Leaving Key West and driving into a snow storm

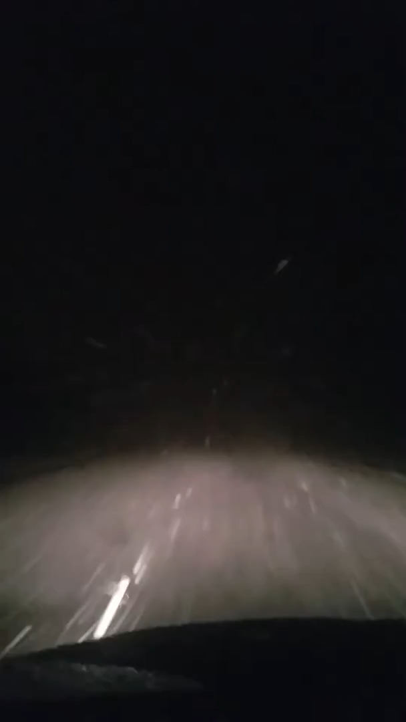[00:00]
Welcome back to frickin' the north, driving through a whiteout blizzard at 3 a.m. Not even in Ohio yet, and the flakes are the size of silver dollars. It's a total whiteout.